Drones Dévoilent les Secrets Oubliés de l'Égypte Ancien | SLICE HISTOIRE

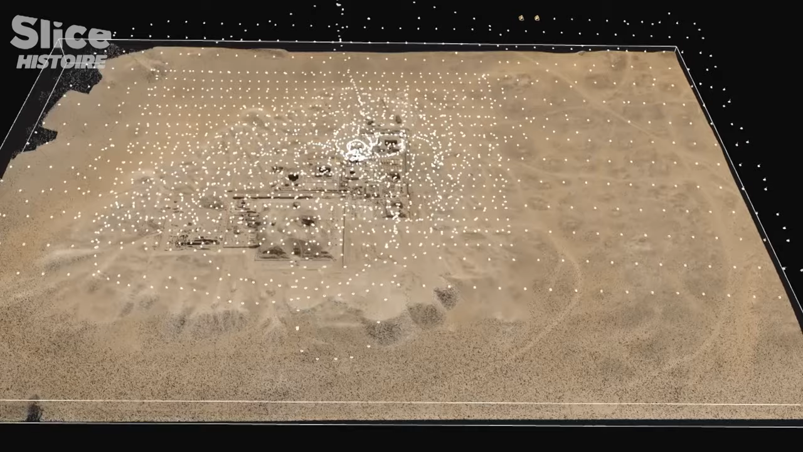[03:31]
Toutes les photos prises par le drone sont ici matérialisées dans l'espace.
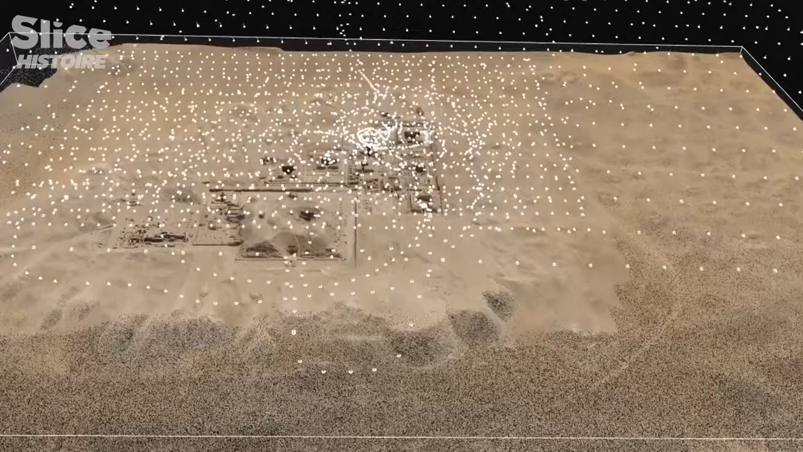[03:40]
Pour tous les clichés, les coordonnées GPS, l'altitude et l'angle de vue sont enregistrés.